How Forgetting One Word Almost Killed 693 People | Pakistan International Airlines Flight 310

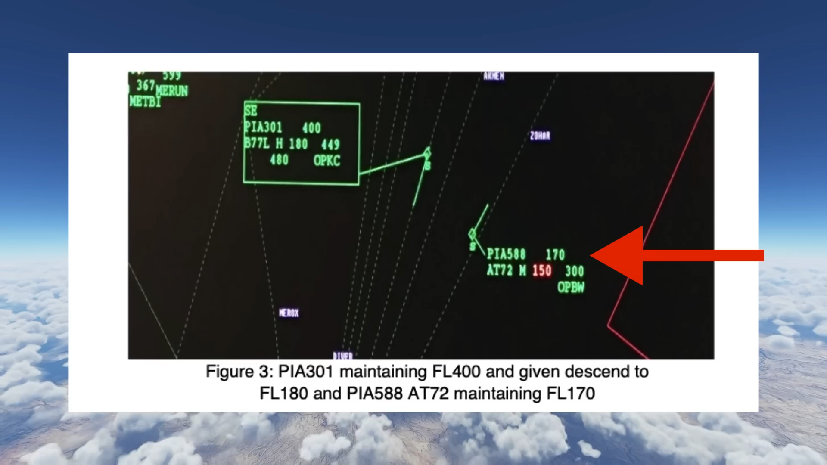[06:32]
80 or 72 that was at 17 000 feet so asking the pakistani triple seven to descend was not a bad move with that picture but
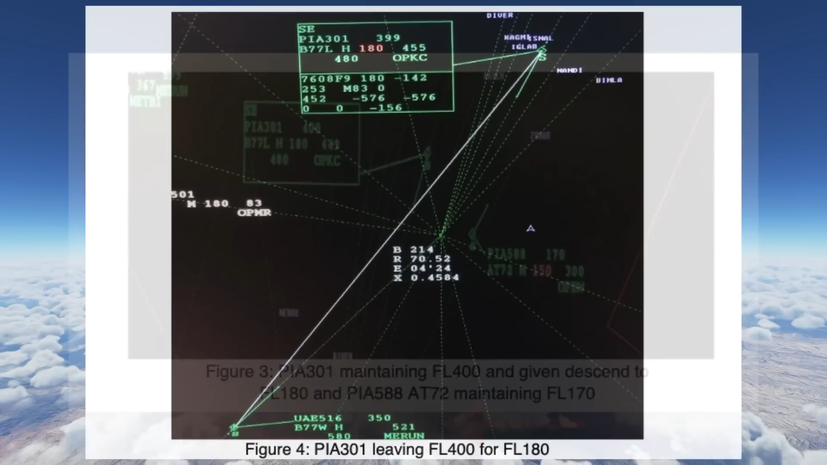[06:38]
within a few minutes the traffic situation had changed the atr was out of the picture and the emirates triple seven was